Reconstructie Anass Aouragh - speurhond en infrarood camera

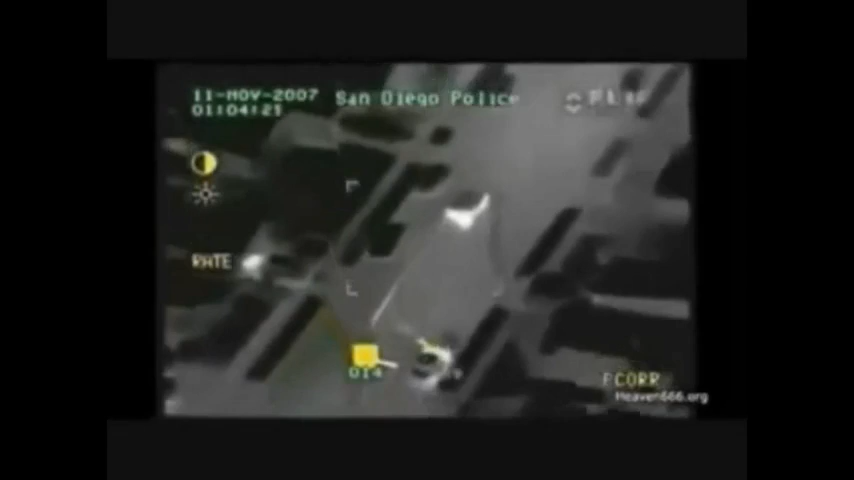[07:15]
We're on Judson still southbound, skidding to a stop. Standby here. Looks like you're getting ready to bail. Heads up, guys. Bailing.
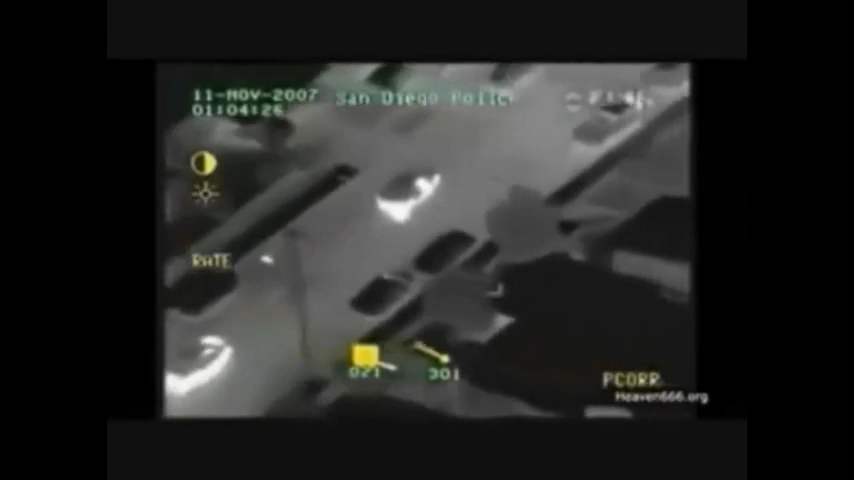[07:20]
Again, we're getting ready to bail. Okay, passengers out. Car's rolling. We're going to stick with the passenger. You guys hot stop that guy. The car, the driver.
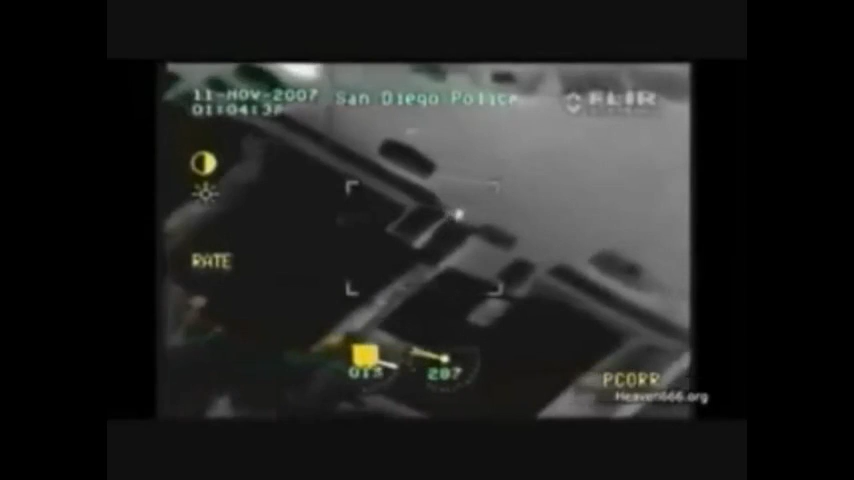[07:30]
Good, stop the driver. Okay, the guy, he's running through the house, jumping the fence, through the shotgun, through something out. Grabbing the shotgun.
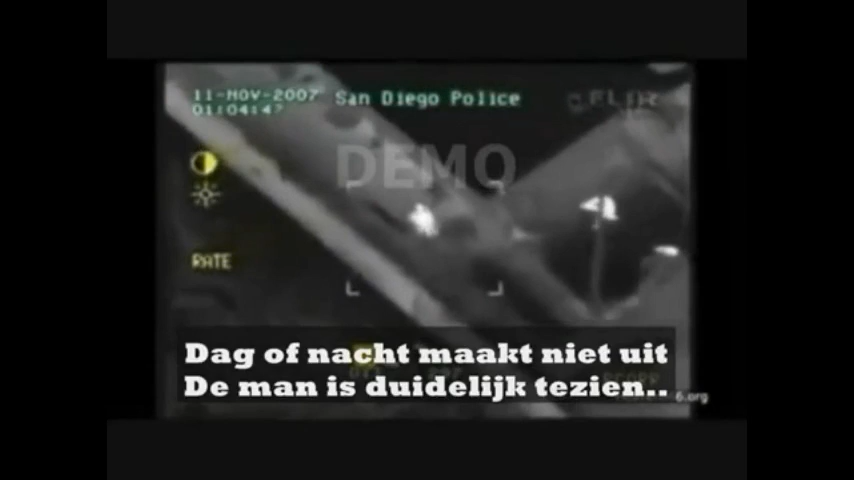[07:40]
Don't go over that fence. Don't go over that fence. Grab the shotgun again. Okay, he's running westbound through the yard, going to the back. He is armed. Stay there. Hold your position. K-9 unit, end of the street. He's at the northeast corner, northwest corner of that house. I guess they have to.
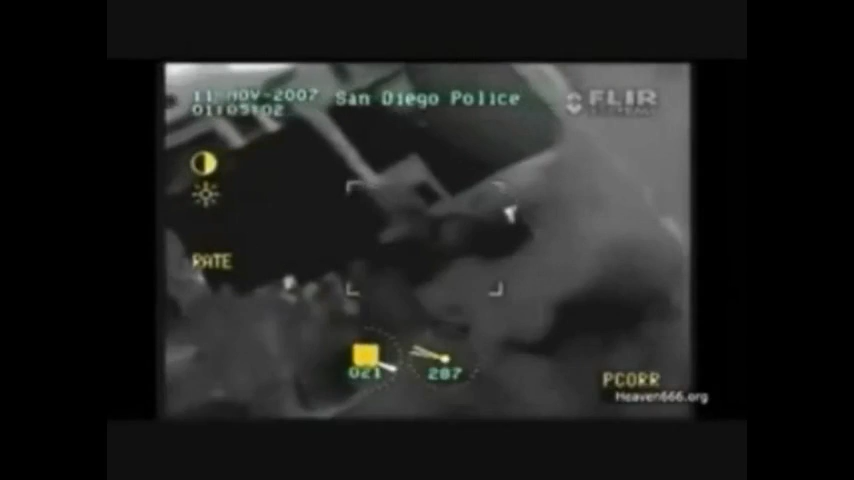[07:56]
He's wearing a blue shirt, dark colored pants. Down, according to the driver, the other guy has the gun.
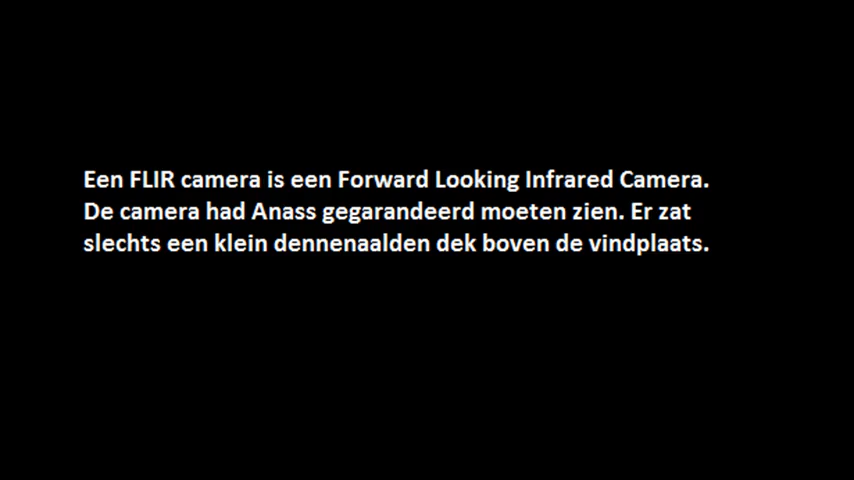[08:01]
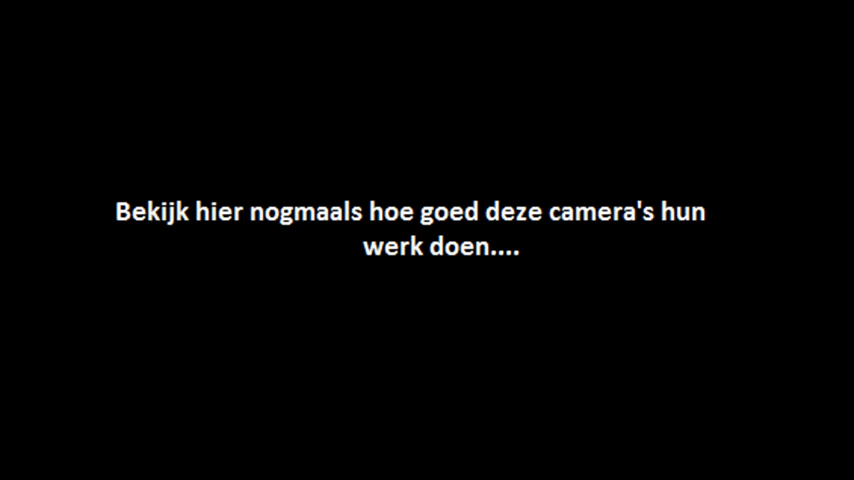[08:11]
Thermal cameras see heat, not light. The more heat an object gives off, the more thermal contrast it generates, and the easier it is to see.
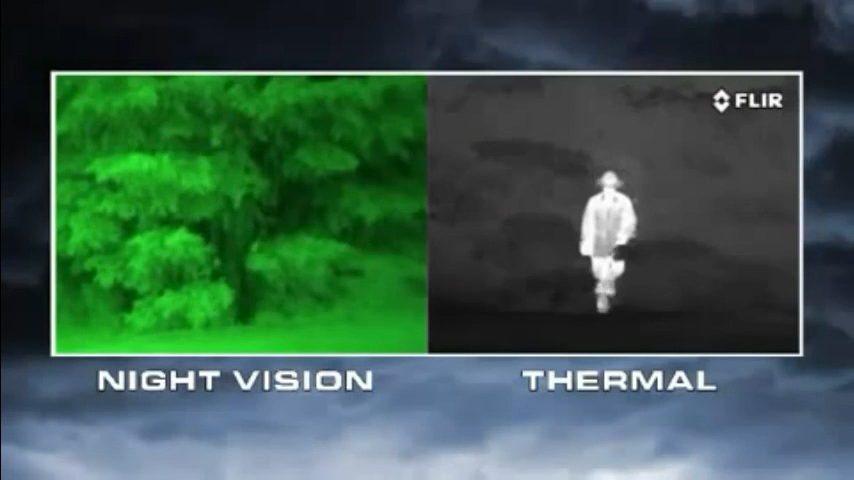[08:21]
Everything on Earth gives off heat, and things like people, animals, and car engines generate lots of heat,
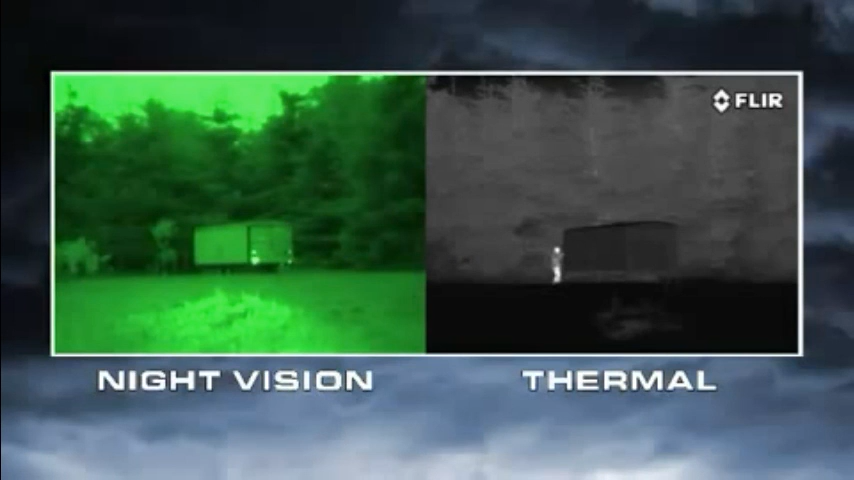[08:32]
so they're easy to see, even through camouflage. Atmospheric conditions like smoke, rain, or fog reflect light, making night vision goggles and scopes even less effective.